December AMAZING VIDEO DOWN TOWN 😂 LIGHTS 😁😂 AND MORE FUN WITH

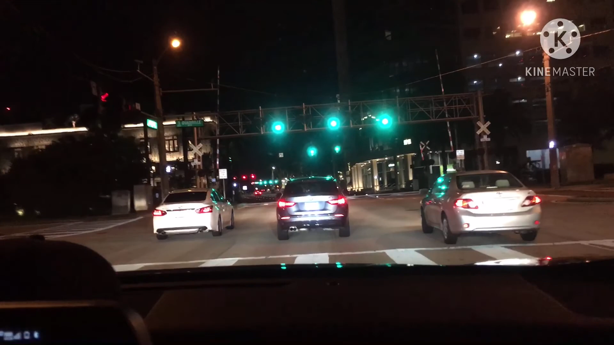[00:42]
कन्वेंशन सेंटर बहुत बड़ा है, इधर 3-4 हज़ार बंदा बैठ सकता है। पीछे पार्किंग बहुत बड़ी, शादियाँ भी यहाँ पे होती हैं।